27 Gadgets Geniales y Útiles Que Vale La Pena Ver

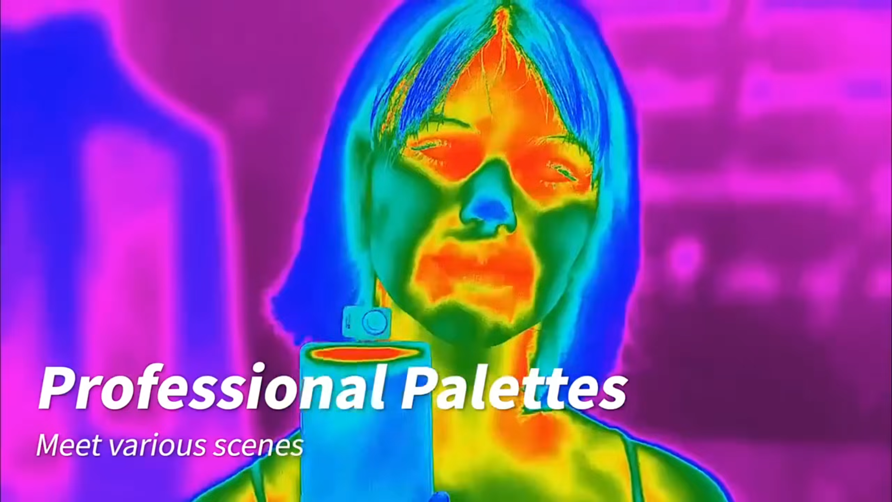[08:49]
una cámara termográfica e infrarroja diseñada para adaptarse a tu dispositivo móvil.
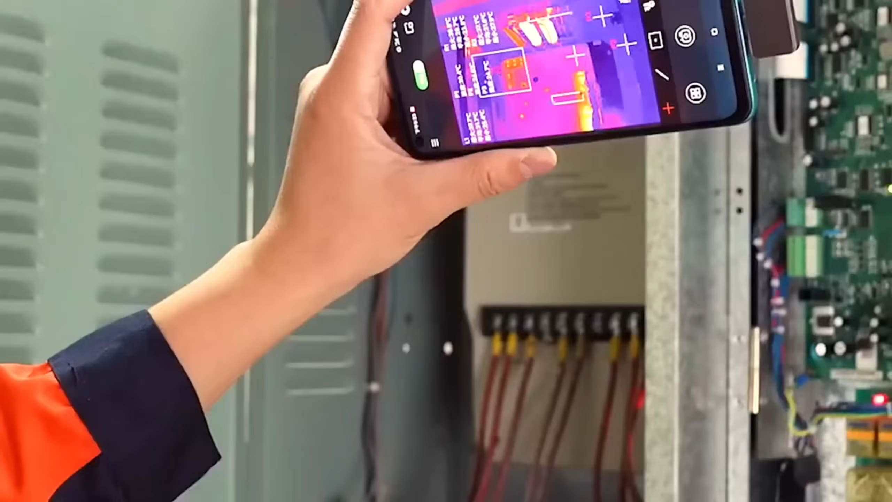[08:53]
Con una impresionante resolución infrarroja de 256
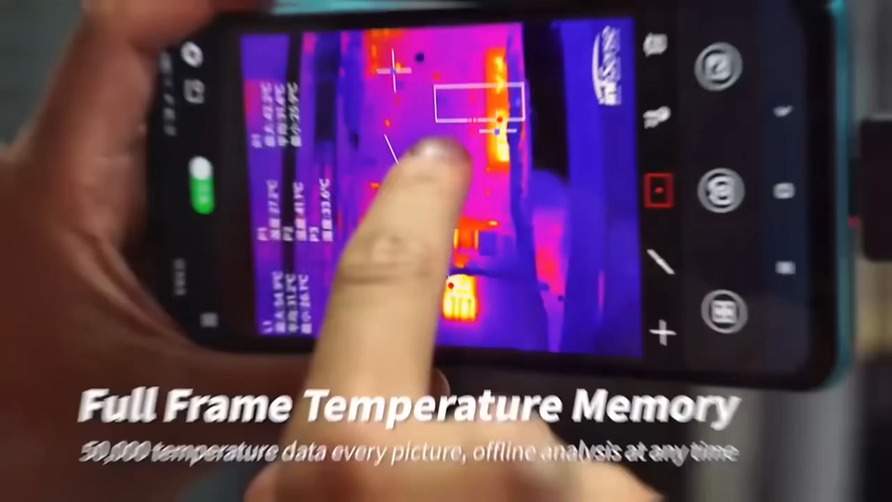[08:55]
x 192 y una alta densidad de 40 mk,
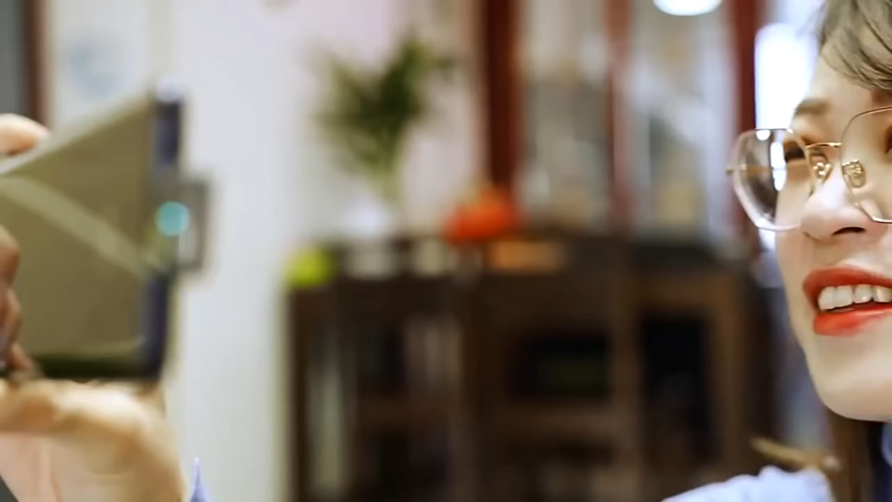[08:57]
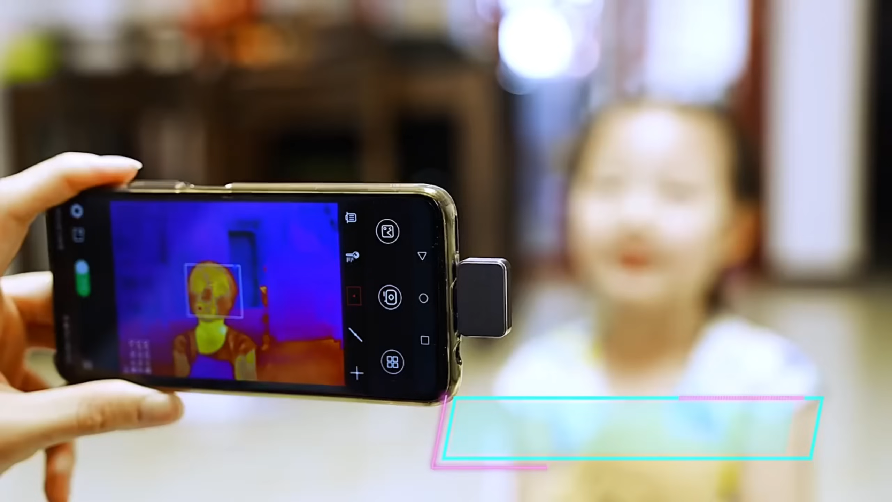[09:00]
esta cámara proporciona una visión térmica nítida y clara ideal para una variedad de aplicaciones.